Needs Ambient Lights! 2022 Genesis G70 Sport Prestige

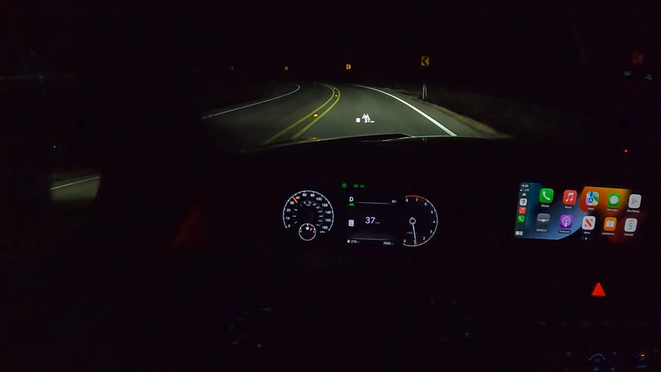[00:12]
and get it out on the road so you can see just how well these lights do. All right let's take a look at these exterior lights first.
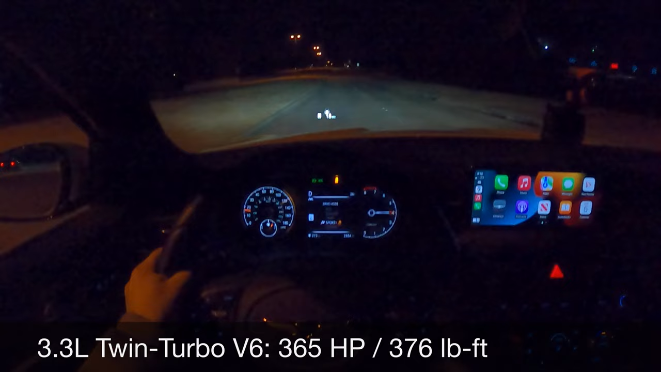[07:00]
Zoom zoom. It's fun. It's fast and it's aggressive in this sport plus mode. A little bit more of that in the test drive. We're going to stay in comfort mode now. And like I mentioned just a little bit ago the rear view mirror is automatic dimming and both side mirrors are automatic dimming as well which is just awesome. Now I'm going to go ahead and flick the automatic high beams on. I just move the stock forward like you're turning on high beams.
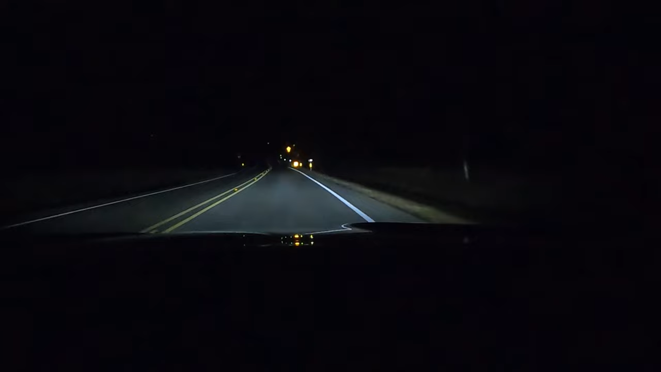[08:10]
And they've got great distance down into that corner. Let me turn them off. And you can see the beam pattern. There is a dip on the oncoming side which is supposed to be there. And as we level out they shoot straight into that corner. I hit that pretty quick. I turned the high beams on because a car was coming and it turned them off. So that's great. And now high beams kick back on. There's no cornering or adaptive function here. I really wish there was. I'm kind of surprised. But these are still doing a pretty good job illuminating the road up ahead.